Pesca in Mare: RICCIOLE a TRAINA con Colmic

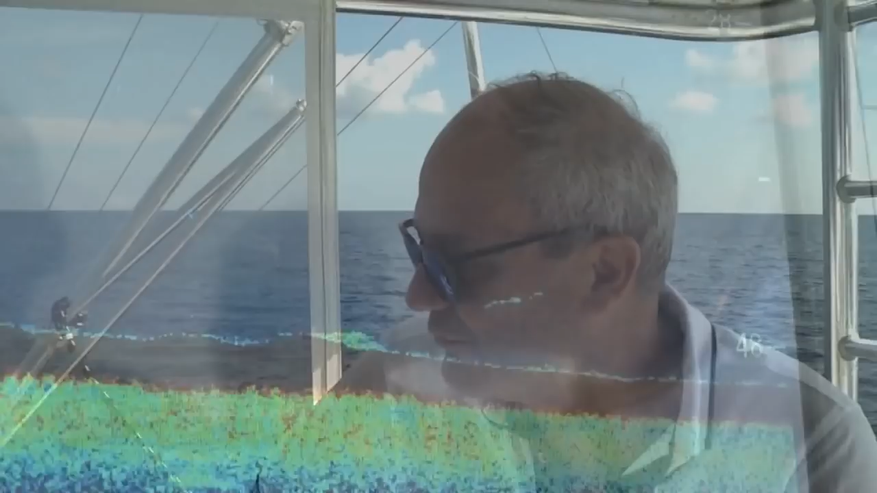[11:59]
in questo caso stiamo andando su un fondo fangoso, quindi senza grandi rocce, quindi non si vede presenza di pesce stanziale tipo identici,